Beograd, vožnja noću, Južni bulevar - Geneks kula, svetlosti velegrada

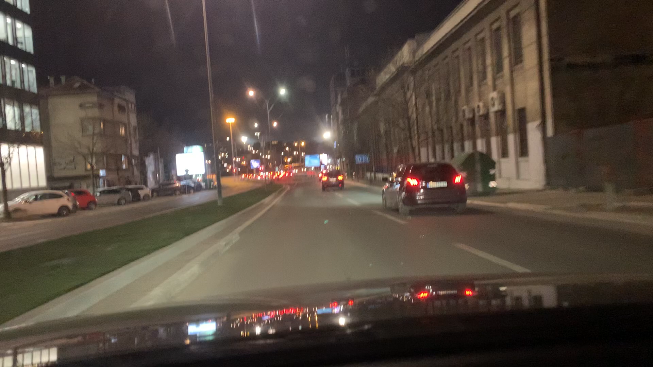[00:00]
Dobro večer dragi prijatelji, evo ga Belgrade by night, a vidim da je stadion Partizana pod reflektorima, što će reći da se vjerovatno nešto dešava, mada ja nisam u toku, ali dobro.
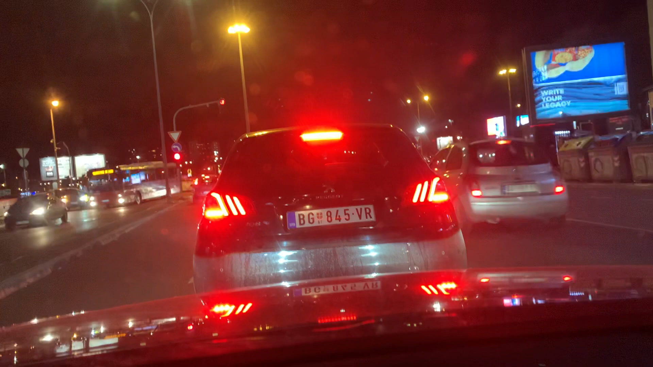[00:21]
Evo da vidimo kako izgleda Beograd lede, mislim da je ovo prvi ledeni dan u ovoj godini, ledeni u smislu da će 24 sata, znači cijelog dana temperatura biti u minusu. Možda sam i pogrešio, možda bi bio neki, ali ja se nešto nesličiam da mi je bilo hladno kao danas, ali opet, kažem, ostavlja mogućnosti da greši.
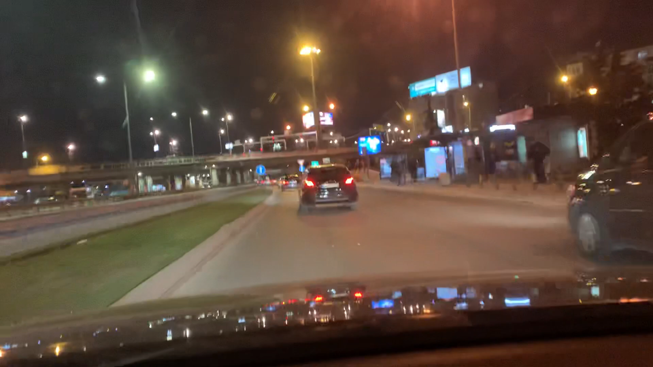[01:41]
Noći ne samo neonska, nego i led i sva druga. I, naravno, vidjet ćemo i kako izgleda čuveni Belgrade Waterfront. Noću, eno kula se već odavde vidi. Onda ću se, kako sam shvatio,
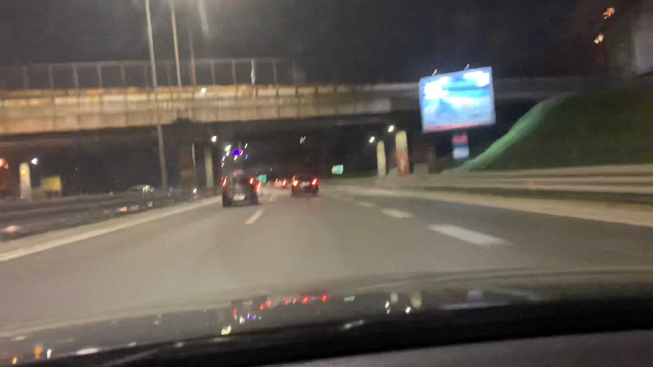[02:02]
vidjeti i svih delova grada manje više. Ajde makar svih centralnih delova grada i sa ovih brda. Ne znam koliko tačno brda ima Beograd. Sad, Rim veše leži na 9. A ovaj Beograd... Pa ne znam gde ovaj...
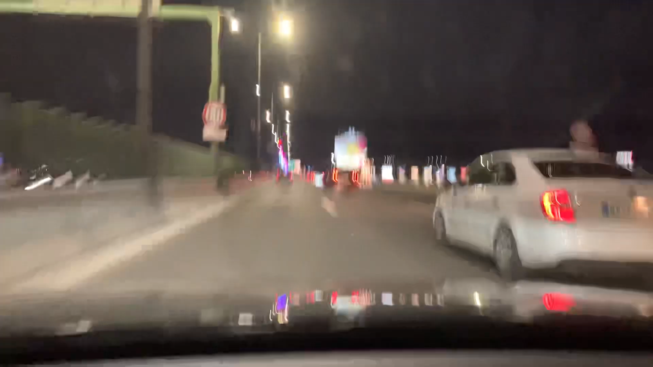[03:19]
Ceo Beograd na vodi, manje više... Možemo da napisamo...
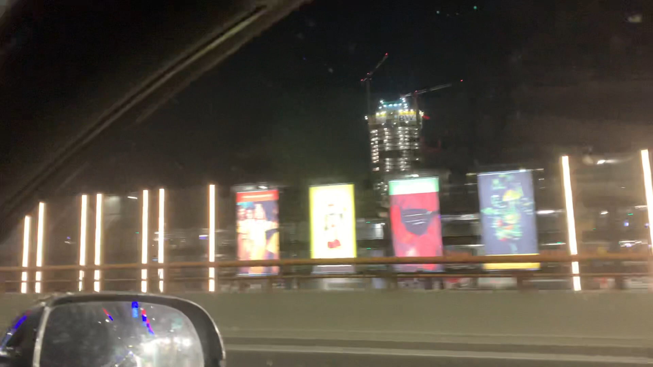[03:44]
Novi Beograd sad u odnosu na Blješteći. Beograd na vodu deluje kao malo dete, moram napisam. Mada i tamo zgrada CK, naravšte ova nova je jako lepo ukrašena. Branko, most, lepo ukrašen. Inače ukras i novogodišnji još uvek stoje u Boulevaru Oslobođenja. I na drugim mestima, ali juče sam primetio na Boulevaru Oslobođenja. Pa lep nam je grad i noću, moram da priznam.